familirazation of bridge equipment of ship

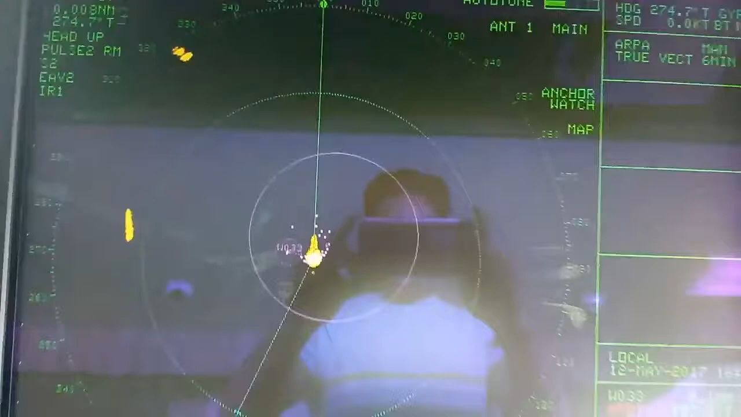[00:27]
as you can see the symbol of yellow
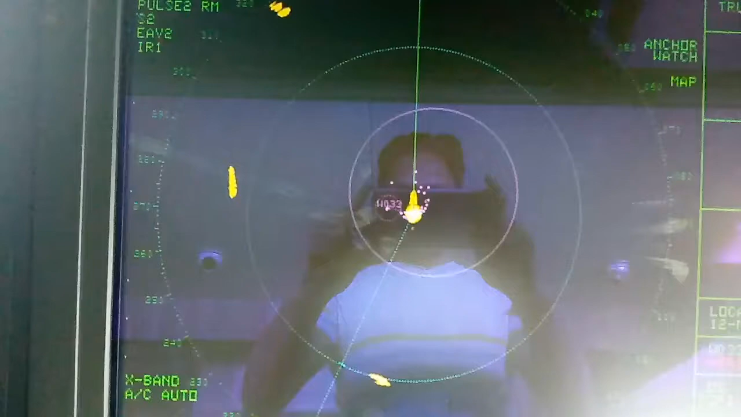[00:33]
mark that is the location of another ship
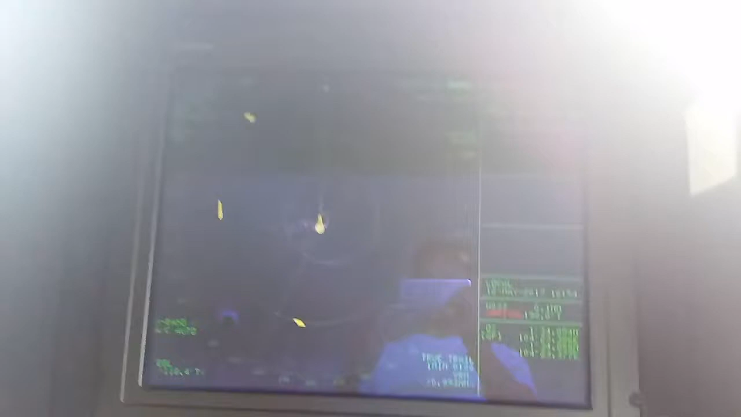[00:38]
from this we still receive from one origin to another reason